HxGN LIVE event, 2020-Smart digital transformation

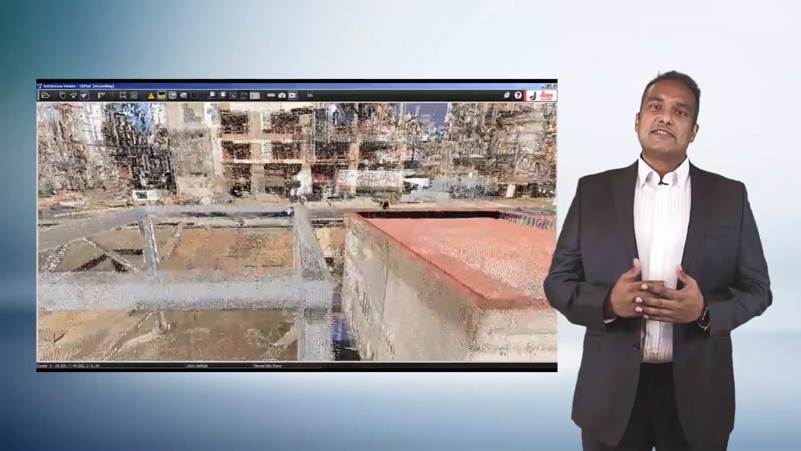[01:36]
to keep their digital twins constantly updated through a continuous flow of reality data on a constant basis.
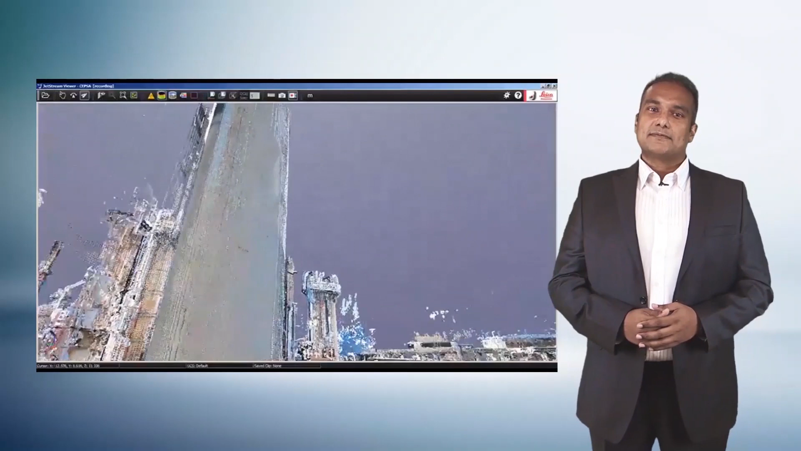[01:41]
What you see is a 3D model created using software technologies from a sister organization, Hexagon PPM, and reality capture data coming from a technology powered by Leica Geosystems.
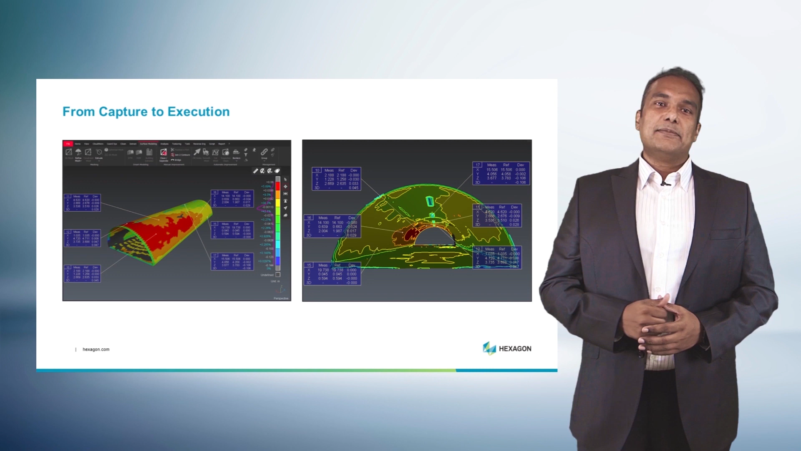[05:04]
and whether there's an out-of-compliance situation. The goal essentially is to enable you to capture and complete your deliverables in the field, eliminating the need for a trip back to the office, and executing activities where and when they matter.
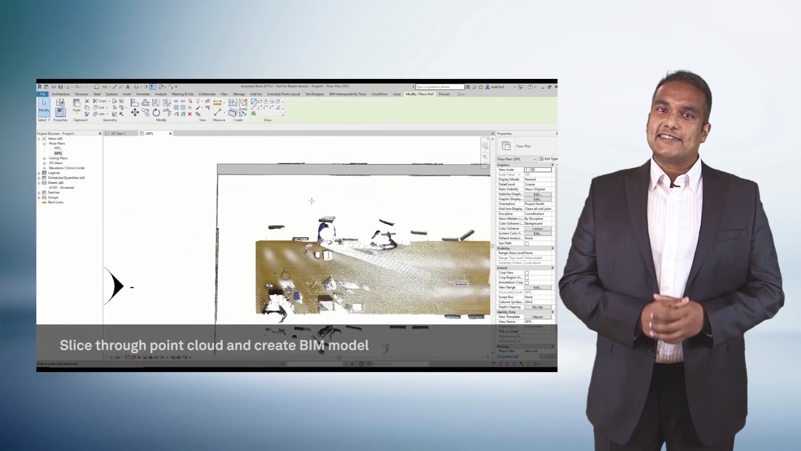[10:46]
in this example a Revit user, is able to leverage RealityCapture projects and data
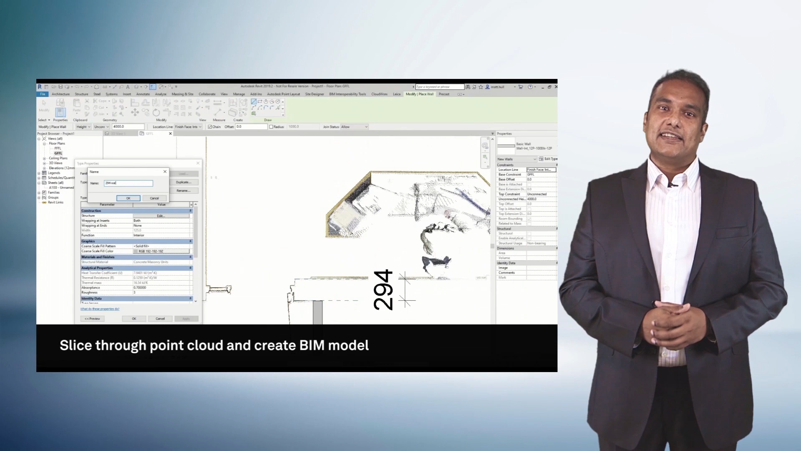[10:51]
instantaneously through the LGS format without the need for conversion or data loss.
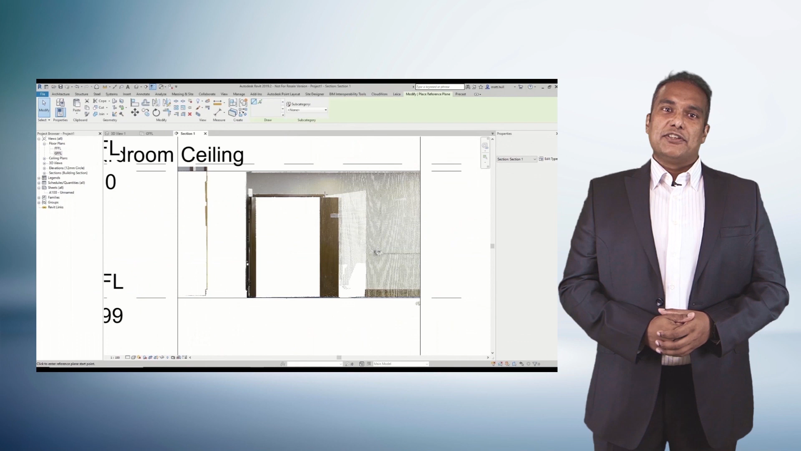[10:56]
Just to put things in perspective, this conversion typically takes a day, and that day is saved with this technology that's leveraged.
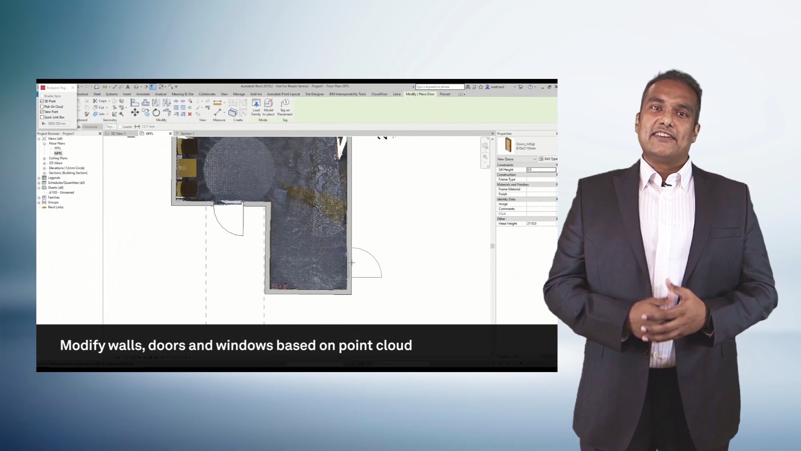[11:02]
With the LGS file, you can work with shared coordinate systems, shared project scopes.
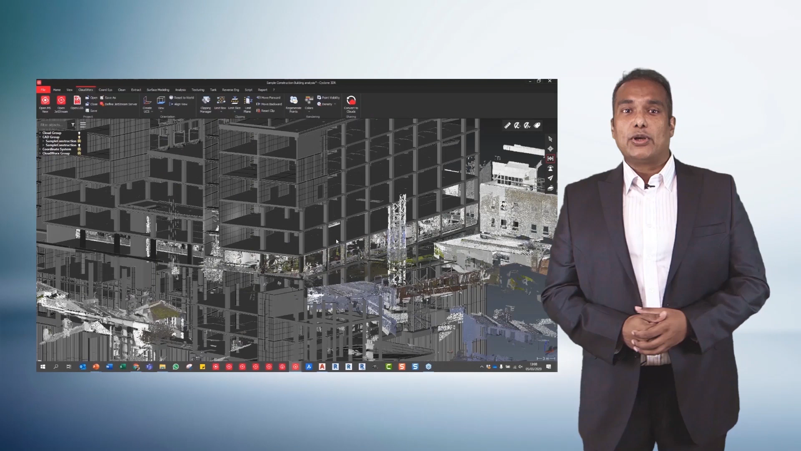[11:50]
but also to Cyclone 3DR to conduct rapid inspection of models against point cloud.
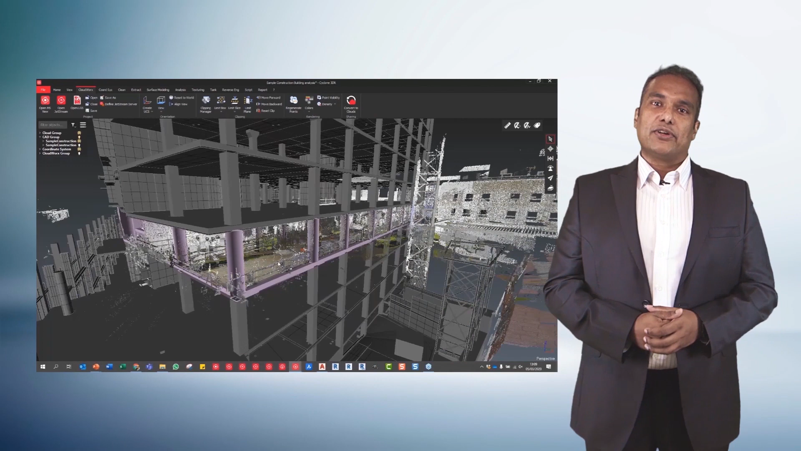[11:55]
This inspection of reality against model is done using three simple steps.
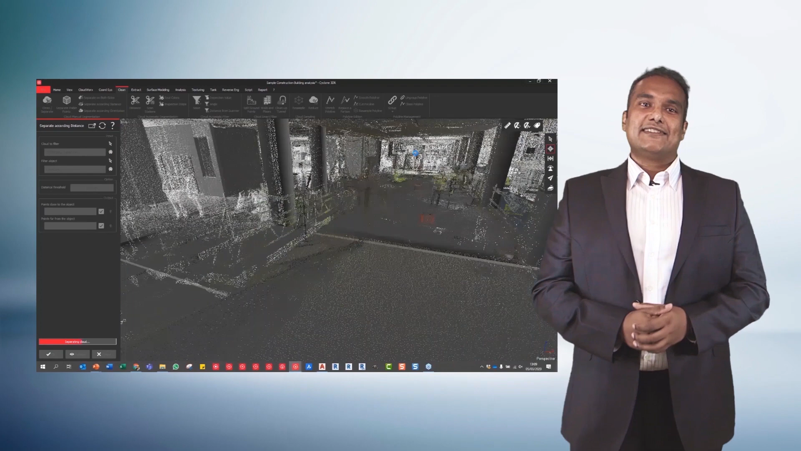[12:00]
Step one, open the LGS file.
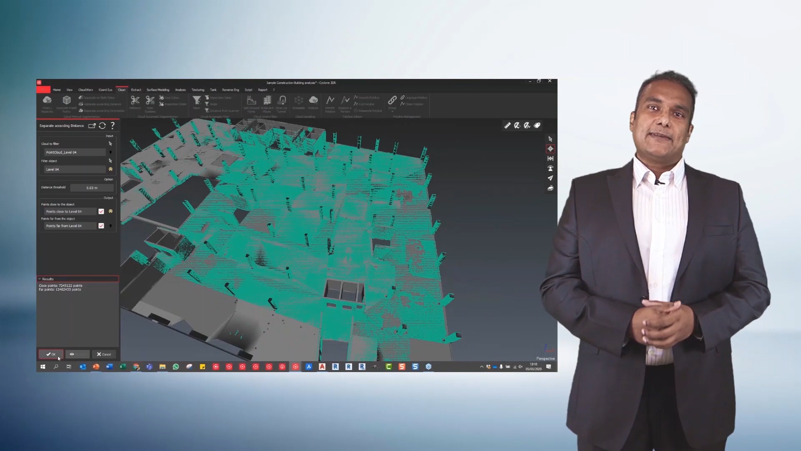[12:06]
Step two, open the associated design model.
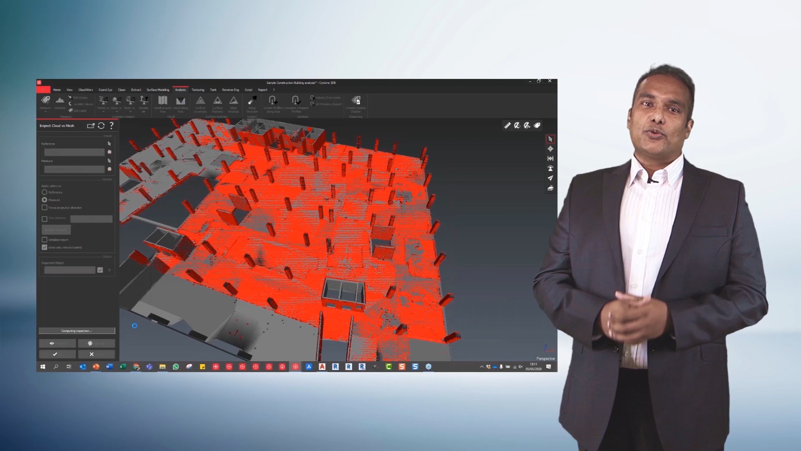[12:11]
Step three, align the data sources if it's needed, and then execute an inspection on the data that's highlighted.
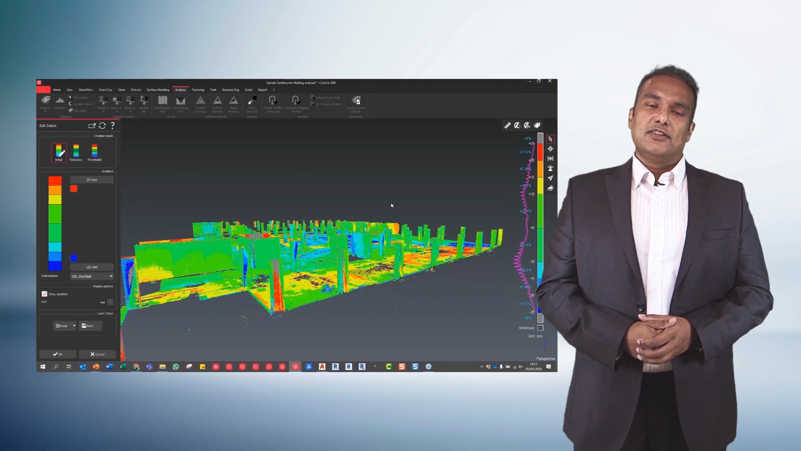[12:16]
What you then see, very similar to how the automotive industries have leveraged technology,
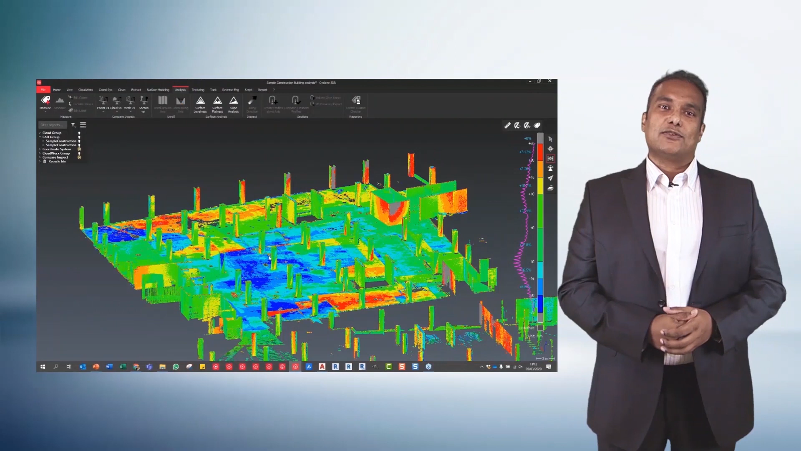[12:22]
is a part of a building that's ready for inspection. You can produce this inspection report in a 3D PDF that everyone can open, or you can simply share the project with end
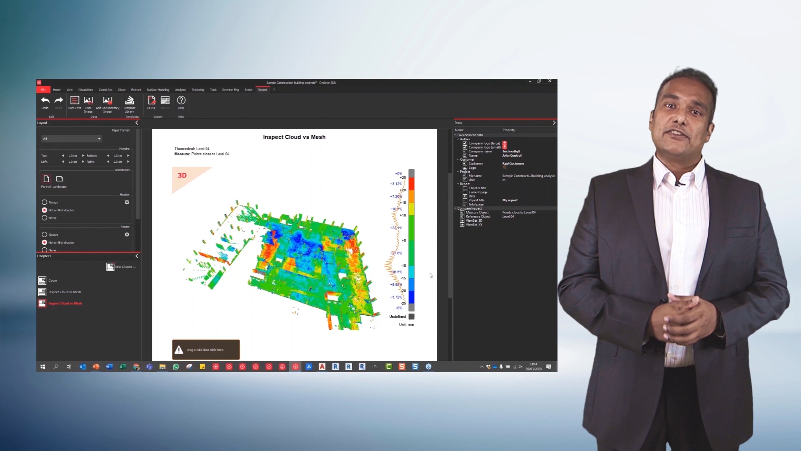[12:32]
users who can then leverage this information to extract additional value from the data.